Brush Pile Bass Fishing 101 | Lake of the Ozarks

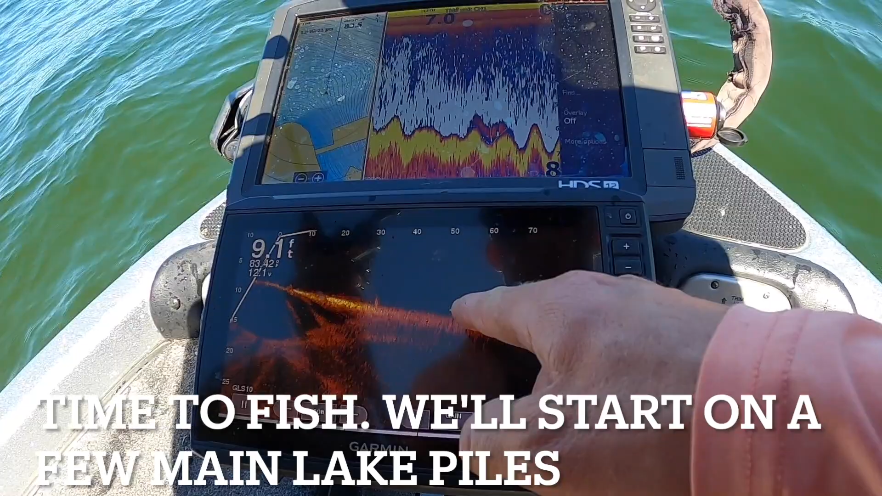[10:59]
sonar it's about 60 feet out i need to pan a little bit to the left to the right
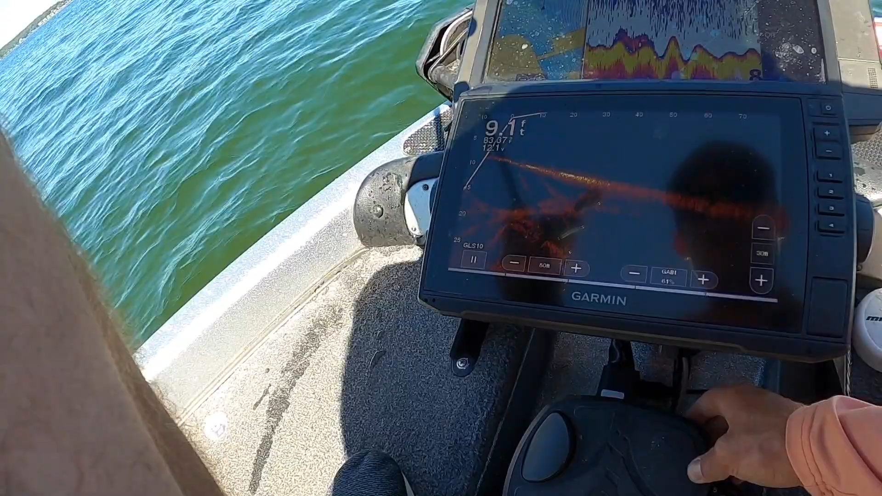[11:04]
there it is get a little better picture on it but that's all we're looking for that's all we need so we're going to cast out there to it preferably cast a little past it